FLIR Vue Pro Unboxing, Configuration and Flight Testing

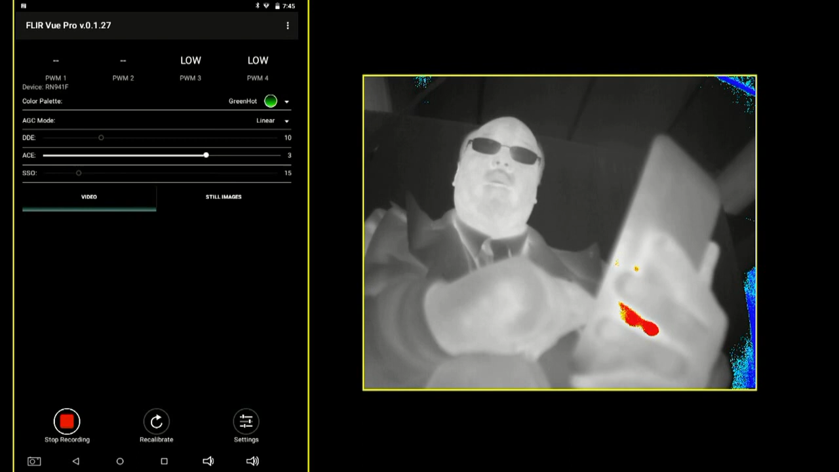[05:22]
installert and green hot which looks kind of matrixy so let's go back to white hot for now
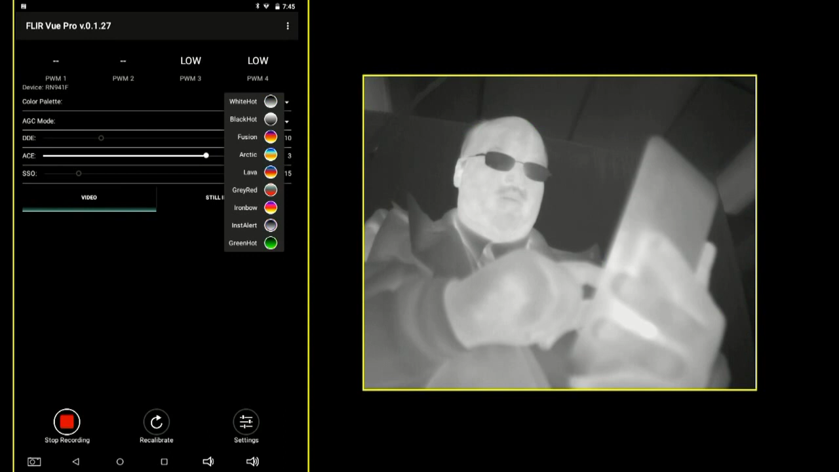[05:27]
we also have our automatic gain control which if you change from linear to anything else actually it
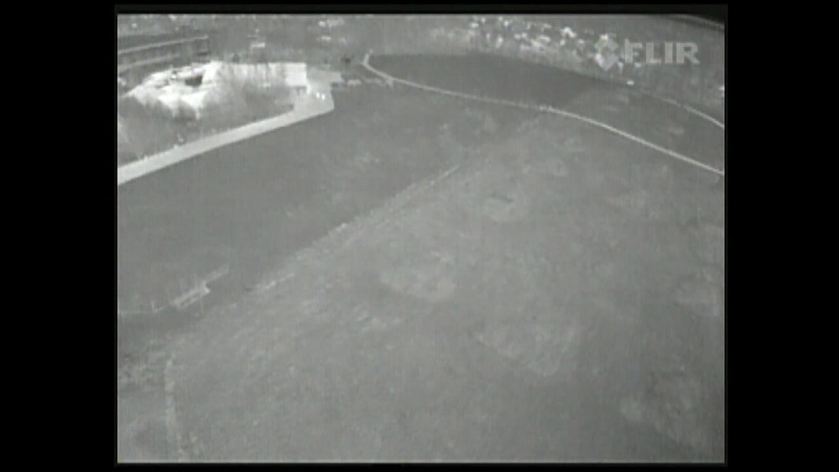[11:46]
all right so here we are up in the air and what you're looking at is the analog signal being recorded on the DVR on board you'll notice that there's
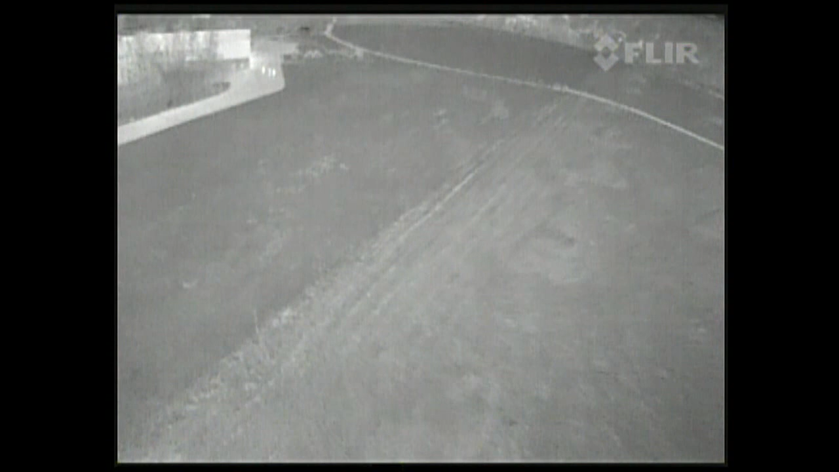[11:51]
a FLIR logo visible in the upper right hand corner now we're going to switch over to the digital signal being reported inside the camera and you'll notice the logo disappears
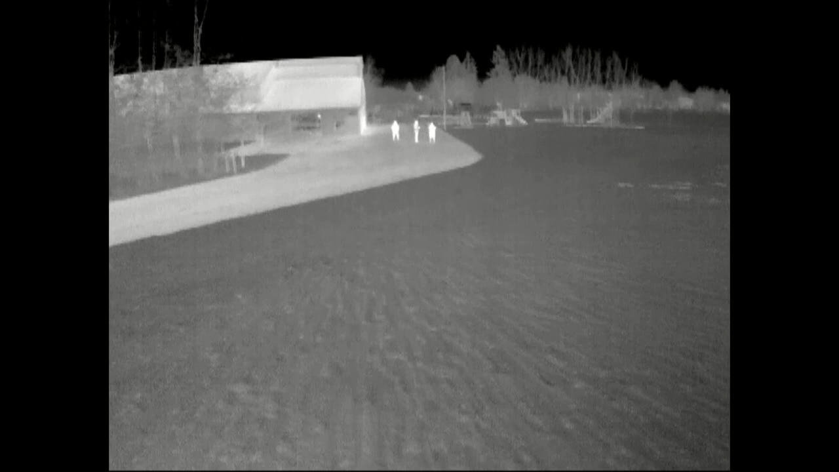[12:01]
now I'm going to give you a side-by-side on the left you see the digital signal and on the
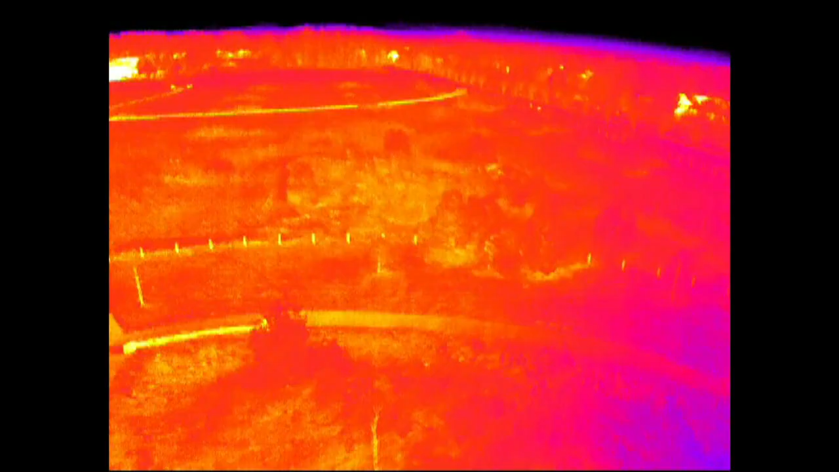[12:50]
rainbow mode which is kind of
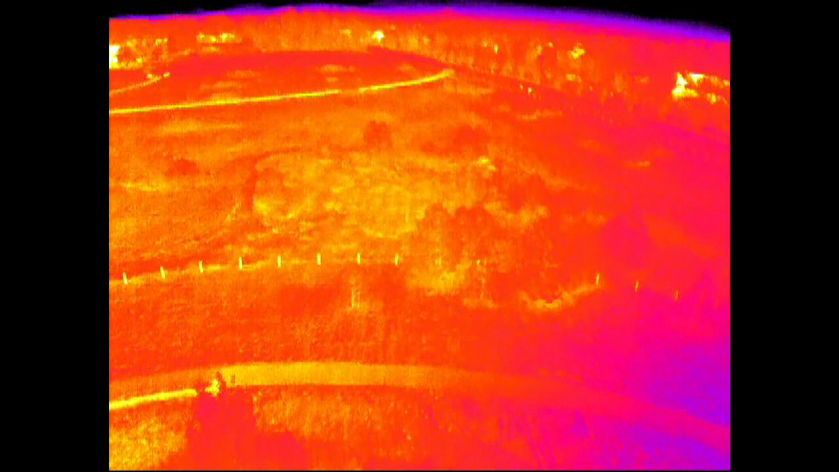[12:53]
trippy to fly by I don't think I'd recommend using that for your primary flight mode but anyway this all seems pretty straightforward and I get that but let me
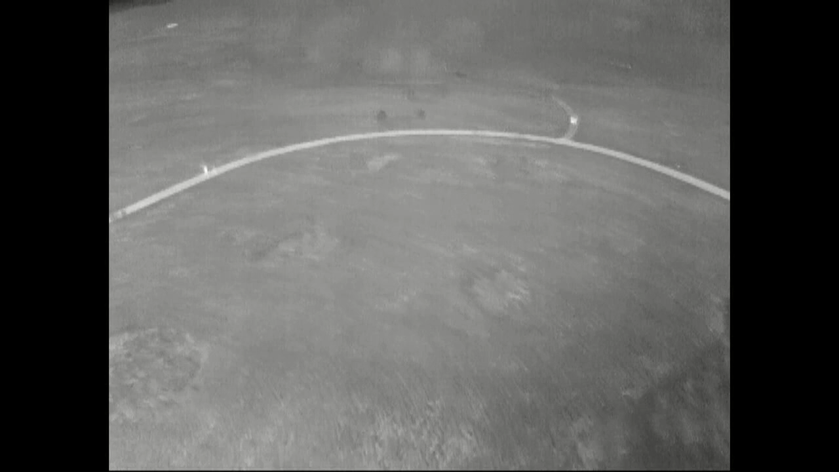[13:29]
to see these flat field corrections more frequently as the cameras warming up and then as the temperature
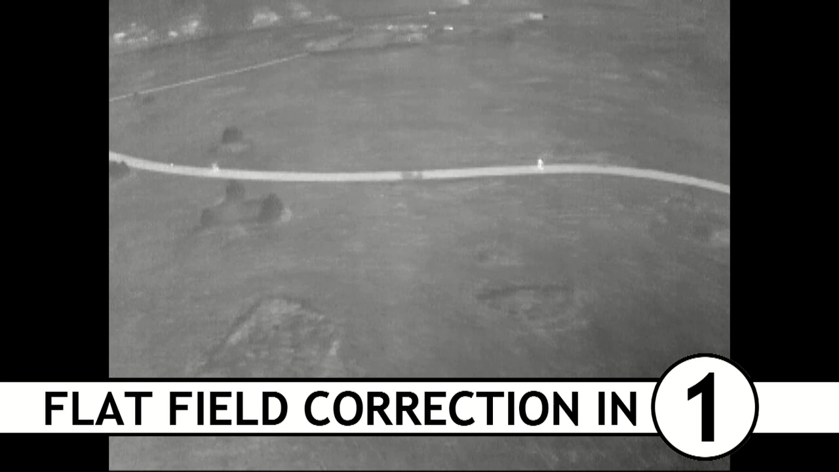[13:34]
equalizes the frequency is going to tend to slow down it can be a bit alarming if you're not accustomed to it because your image freezes for just a second and as FPV pilots that's something which
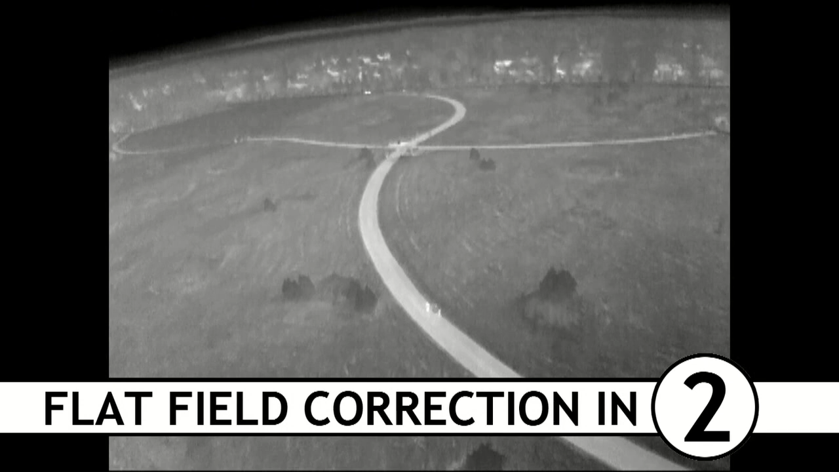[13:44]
we're all trained to freak out if it happens but don't worry about it because after just a split second it'll unfreeze and you'll continue on your way